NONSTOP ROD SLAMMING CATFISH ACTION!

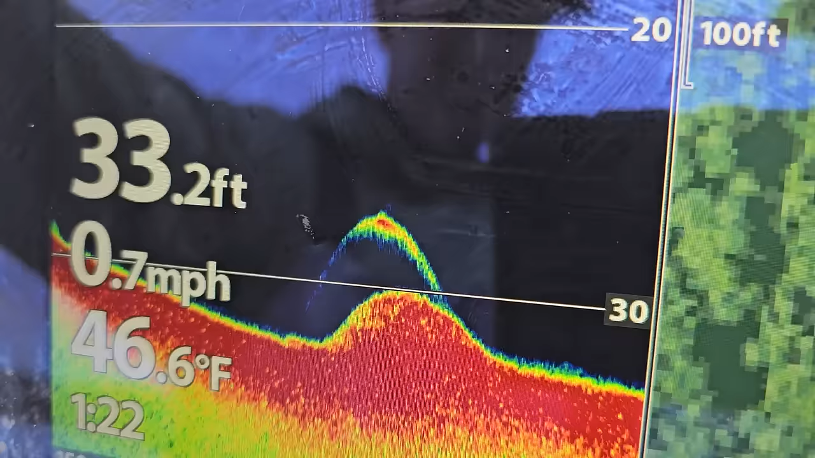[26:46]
On screen: depth 33.2 ft, water 46.6°F, speed 0.7 mph
We've moved a little bit downstream, and we've got a big horse. That don't matter. On a hole.
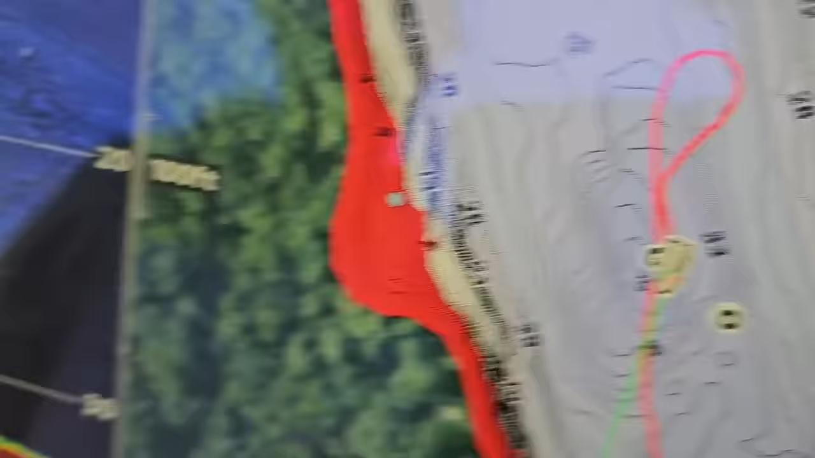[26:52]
Yeah, we don't have any GPS coordinates here. But big river hole right here, and he's sitting right down in it on top of a rock pile.